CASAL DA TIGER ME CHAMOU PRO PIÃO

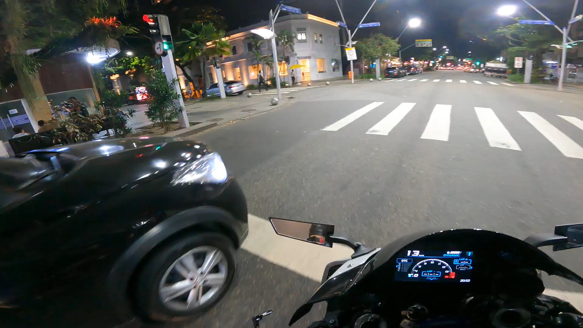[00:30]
Já vem comigo. E vambora. Vamos que vamos. Vamos dar um pulinho lá na Barra, no Parque Olímpico.
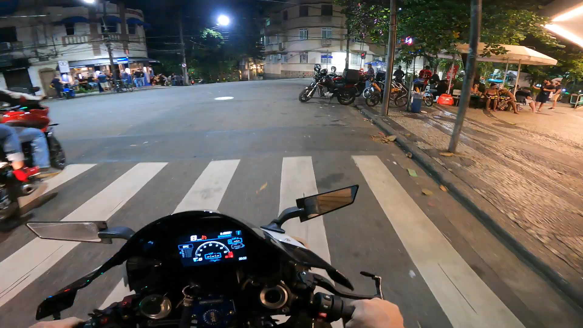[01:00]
Parque Olímpico, tá tendo encontro lá de, acho que é duas rodas. Vamos dar um pulinho lá pra ver como é que tá.
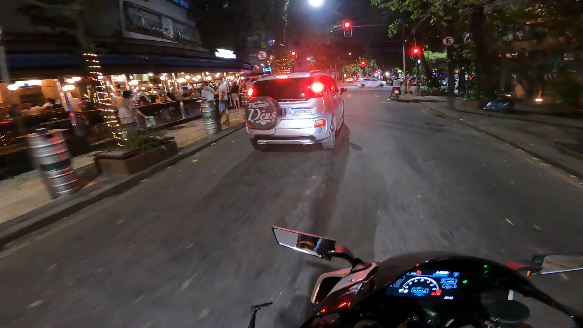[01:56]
E estamos passando aqui agora pelo Leblon.
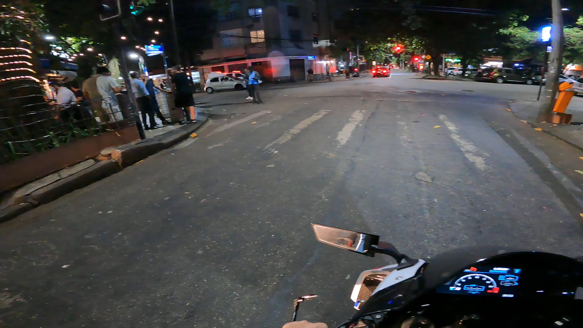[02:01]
Vamos pegar aqui a praia, o Vidigal vai embora.
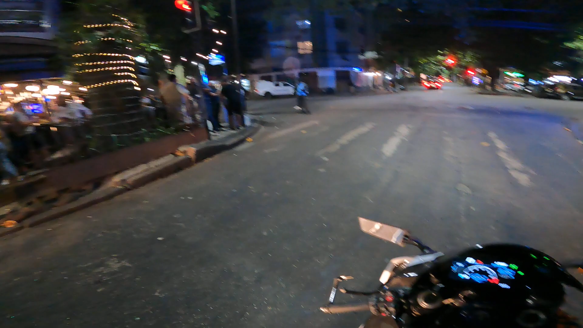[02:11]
A gente está passando aqui pelo Leblon, no boteco aqui do Belmonte. Vamos que vamos, rapaz. Ih, o cara carregando a mulher. Que isso?
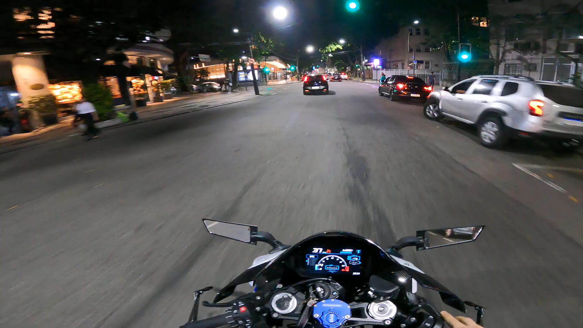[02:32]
Parecia que tava carregando um pacote. Vamos que vamos, hein?
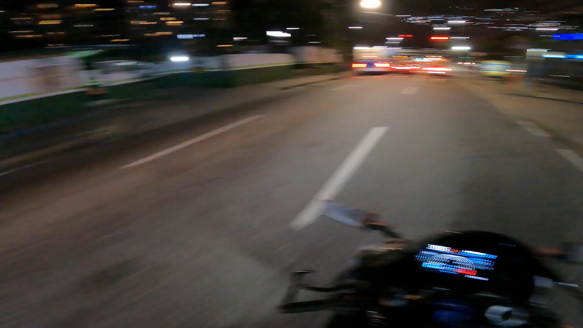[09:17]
Aqui pela Rocinha, atividade aqui ligado.